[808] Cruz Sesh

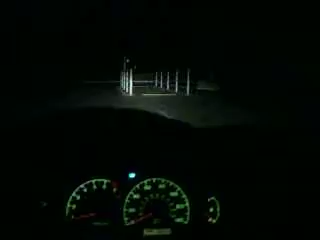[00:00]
Woo, Costco parking lot. Yeah, check out this cart collection. Whee! We're going through it. Oh shit, oh shit, oh shit. Oh, oh shit, kind of close on the right side. Yeah, boy. You know, pull the donut. Oh, fuck. Here you go, you can record. Yeah. Oh, oh, it's down the toes. Yep. Don't put that on the station.